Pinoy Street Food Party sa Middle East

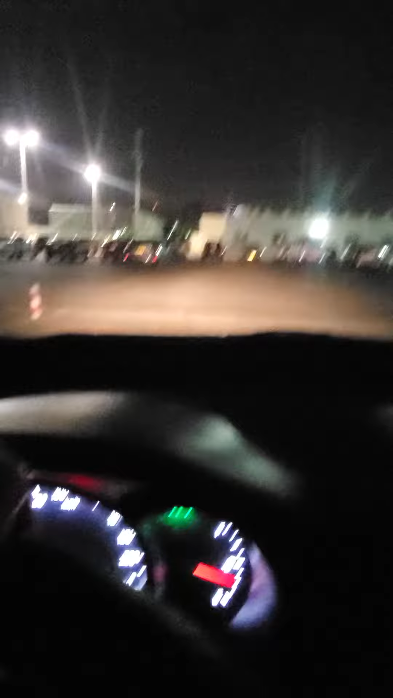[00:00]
Okay, good day mga kabayang ko dito sa Oman. Is dito sa aking kain na nangagalim. Madaling pa rin ngayon dito, panda sa May Agua.
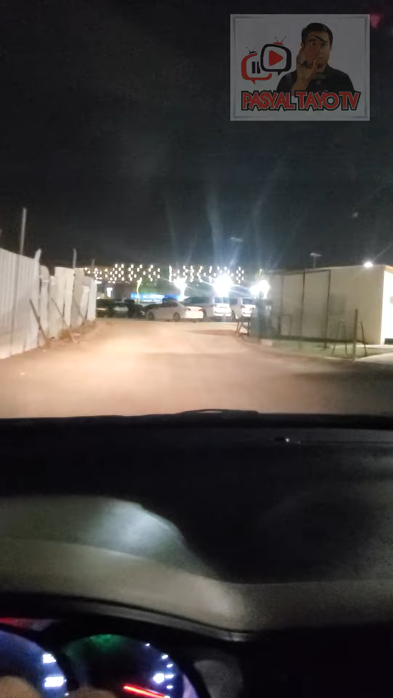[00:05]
Dito lang ito sa may likod ng Oman Club. So kung mapapansin nyo, medyo madilim yung kalsada, walang filaw.